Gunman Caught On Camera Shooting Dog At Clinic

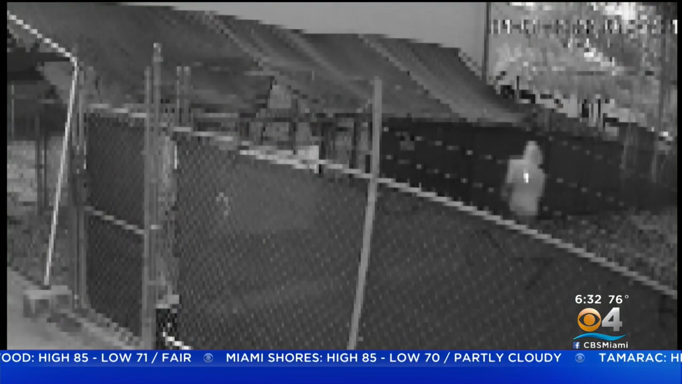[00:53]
The video also shows the gunman running from the scene.